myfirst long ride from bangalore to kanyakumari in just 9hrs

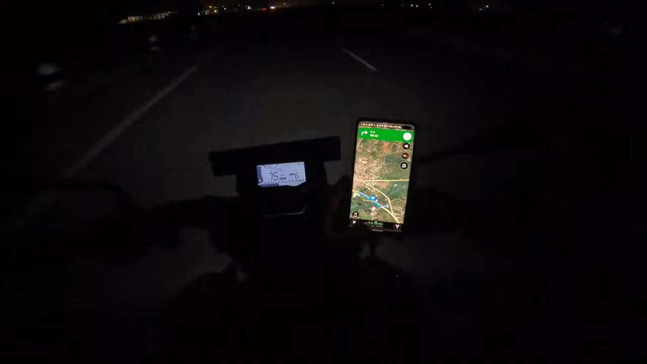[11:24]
ಇನ್ನು 497 ಕಿಲೋಮೀಟರ್ಸ್. ಅಪ್ಪ ಹೋಗೋಣ. 200 ಕಿಲೋಮೀಟರ್ ಬಂದಿದ್ದೀವಿ ಅಂತೆ. ಇನ್ನು 500 ಕಿಲೋಮೀಟರ್ ಎಷ್ಟಿತ್ತು. ಸೊ ಟೈಮ್ ಬಂದಾಗ ಹೇಳಿದ ನಾವು ಯಾವಾಗಲೂ 1:45. ಇನ್ನು ಕ್ರೂಸ್ ಮಾಡ್ಕೊಂಡು 100ಸಲ ಹೋಗ್ತಿದ್ದೀನಿ.